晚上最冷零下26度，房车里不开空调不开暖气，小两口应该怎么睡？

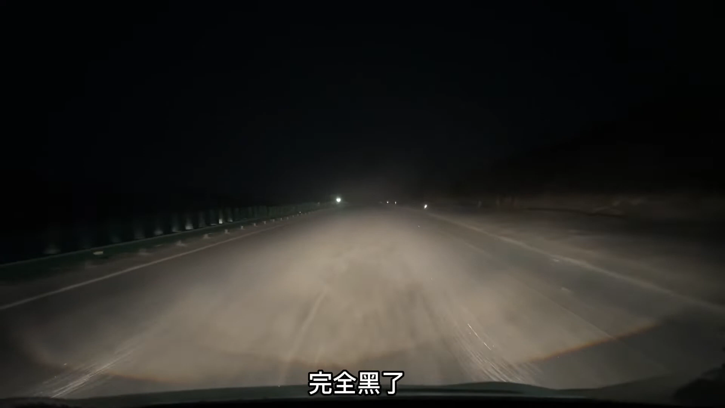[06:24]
黑了现在是下午的5点40分然后一边又在下雪嘛其实马路都已经被那个雪盖了我们现在离黑河还有97公里这拍不出来吧地上都是钻石啊有些
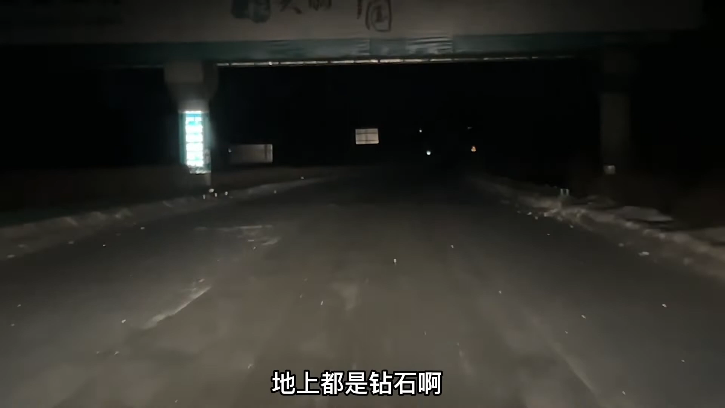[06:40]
你手机里面能开死了吗钻石这样静静拍得出来开这种路是很容易犯困的我也不知道为什么总是走神你看从长春到这里一块多少钱